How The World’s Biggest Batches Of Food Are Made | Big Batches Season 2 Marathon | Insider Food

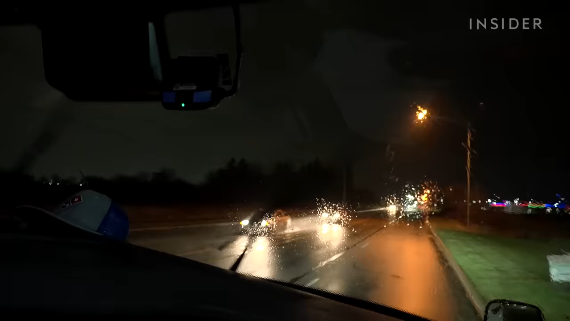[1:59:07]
We're arriving now. The store's right here on the left-hand side.